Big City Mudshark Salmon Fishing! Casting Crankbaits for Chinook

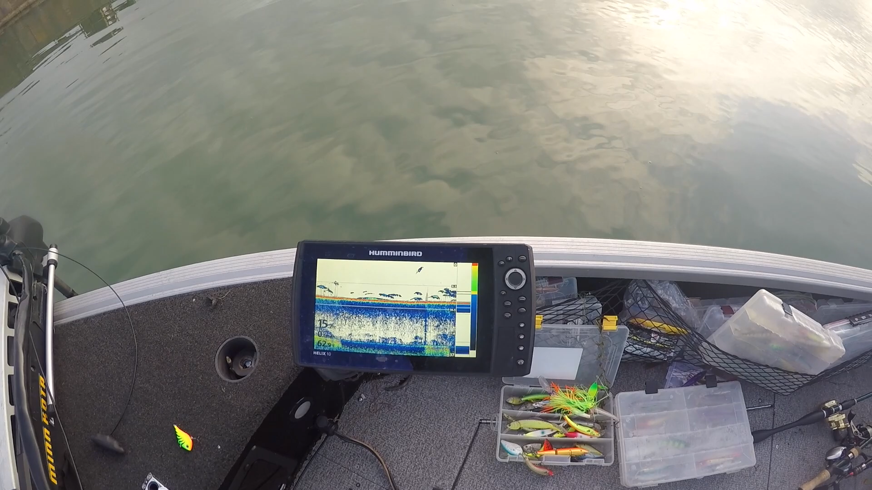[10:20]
What? Fish everywhere. There's so many fish right in this section.